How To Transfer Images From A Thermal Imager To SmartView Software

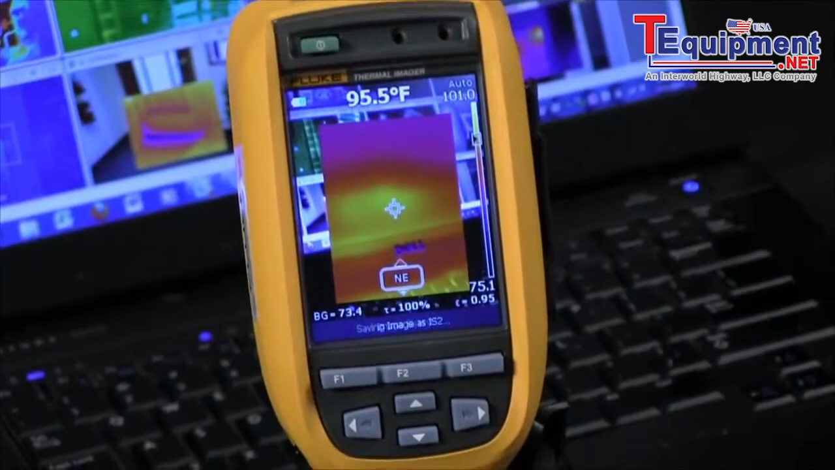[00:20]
On screen: spot 95.5°F
Then we simply take the SD card out of the Thermal Imager, place it in our computer.
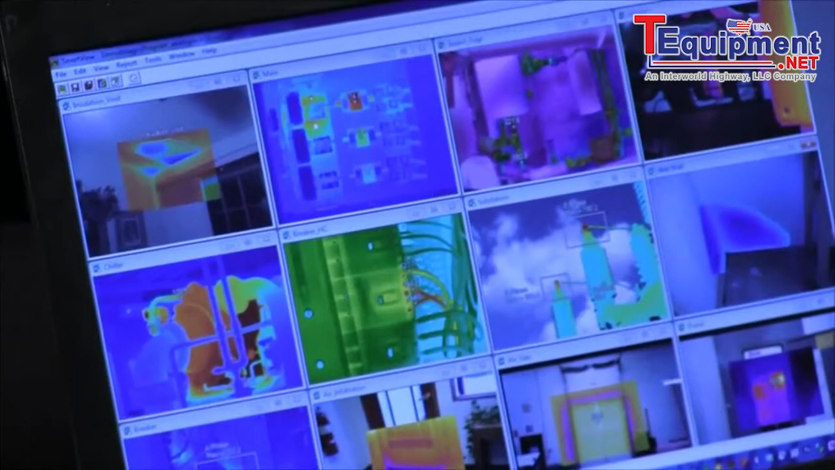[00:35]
I then just open the software, go up to the file and then where it says open,
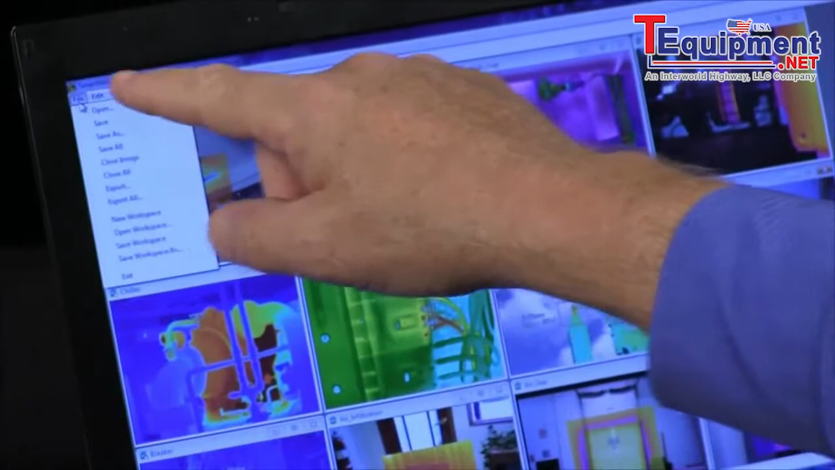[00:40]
I just simply hit the open key.
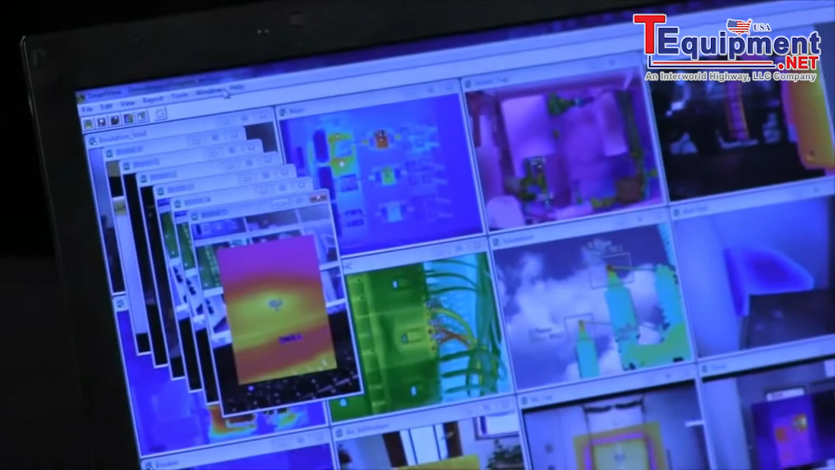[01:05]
Another easy way to do this is if you hit window and you tile them.
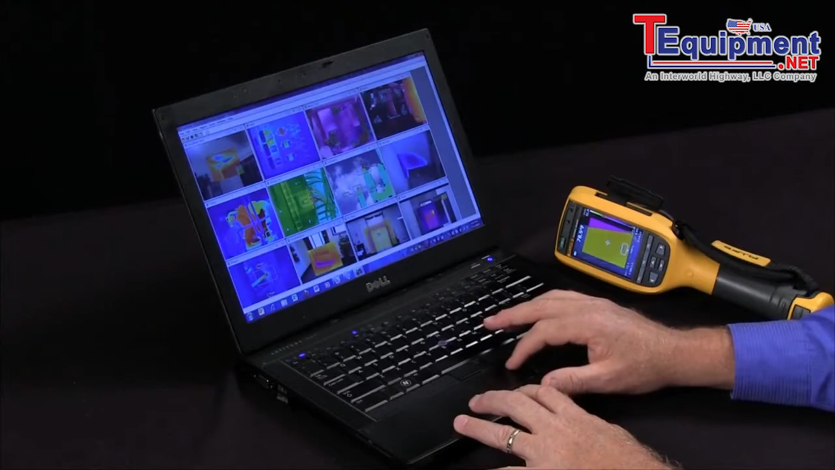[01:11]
I tend to do this because then it shows all the open images that were on the card and I can simply select the image that I'm interested in. So that's how we transfer images from the Fluke Thermal Imager into our Smart View software.